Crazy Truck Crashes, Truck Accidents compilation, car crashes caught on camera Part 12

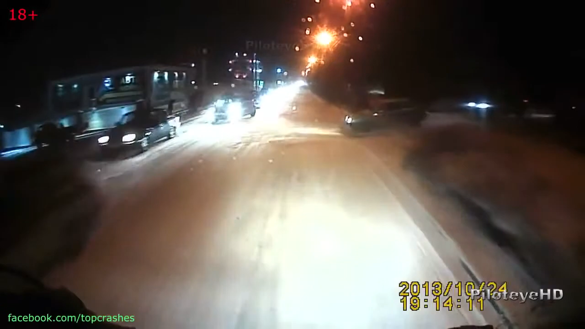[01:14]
Я тебе сказал, что сделать. Ух ты, елки-палки, погоди, авария. Хрена себе.